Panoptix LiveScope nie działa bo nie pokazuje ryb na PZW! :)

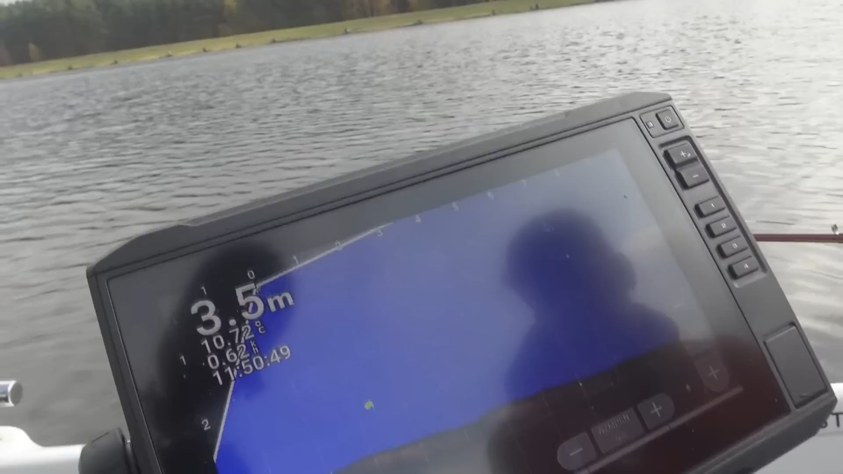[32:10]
On screen: depth 3.5 m
Aha, stąd się wydobywają. Tak, tak, tak. O i tu wyjdą gdzieś. O to widać.
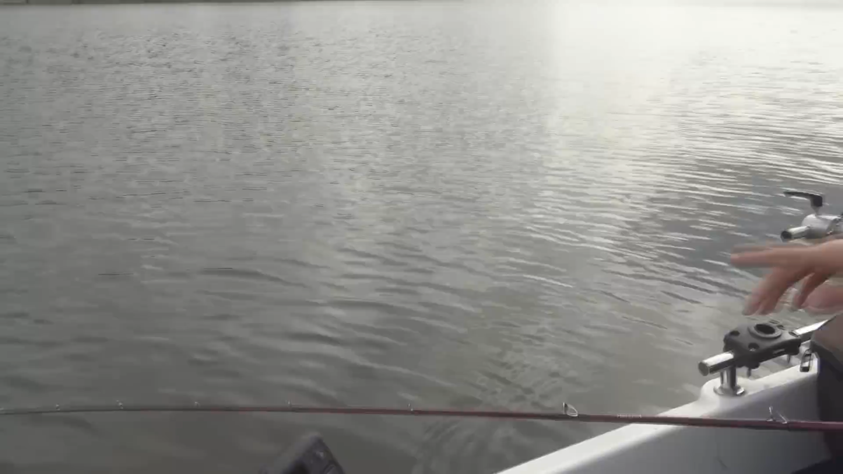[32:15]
Często się obserwuje jak idą bąble i później obserwuję, że na wodzie wychodzą.
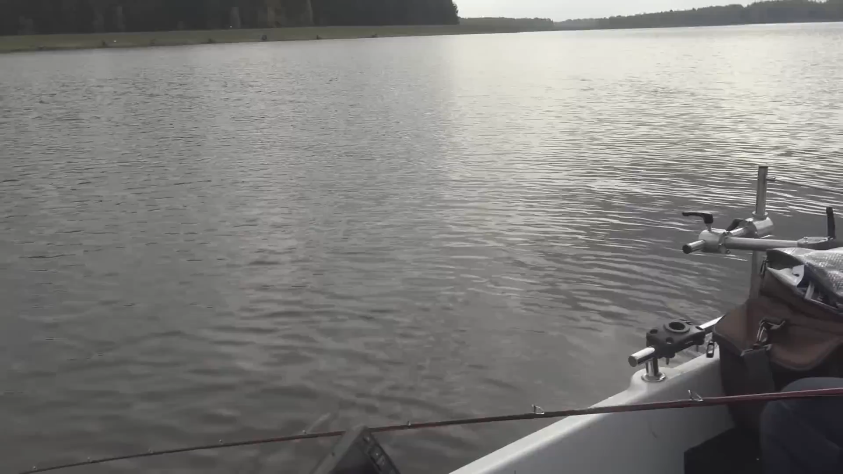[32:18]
O, tu coś jakieś przydnie.
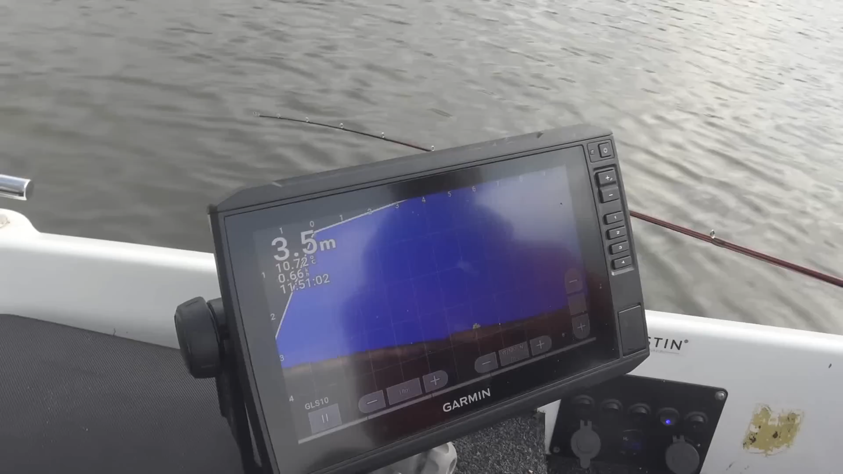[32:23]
On screen: depth 3.5 m
O, tu jest ryba. Po prawej stronie. Widzicie w tonie ryby? A tu? Na ilu? Na dziewięciu, dziesięciu metrach. W tamtą stronę za nami. Mhm. Tak, jak przyjęcie tu wystarczy.